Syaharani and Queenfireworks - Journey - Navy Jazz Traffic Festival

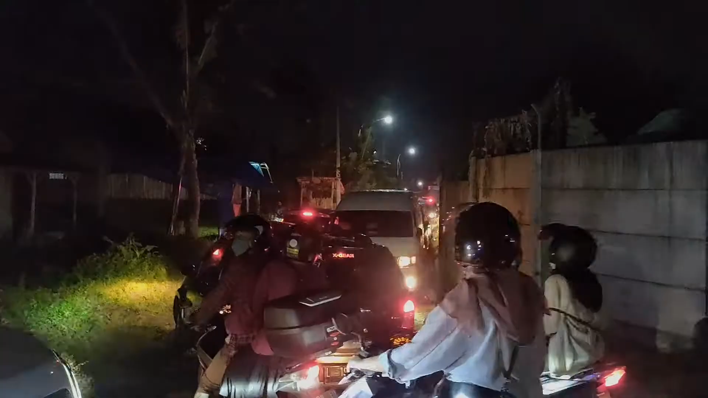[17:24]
Kira-kira jam 5 deh kita pulang tadi itu. Tapi ternyata banyak juga arus masuk penonton. Jadi kami memilih beberapa jalan alternatif yang ditunjukkan.
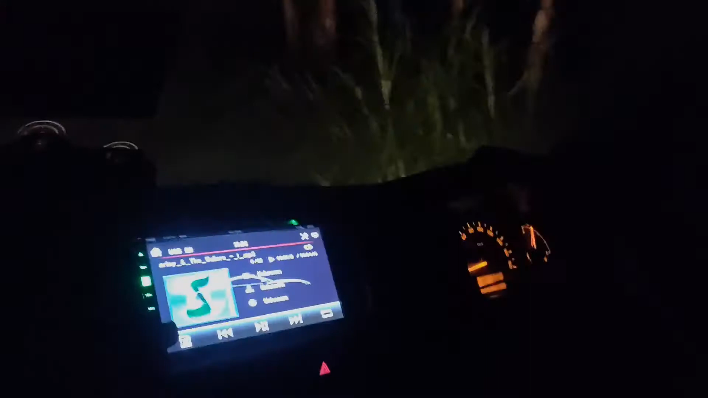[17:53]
Kami melalui pergebunan tegu guys. Kanan-kiri cuma tegu loh ini.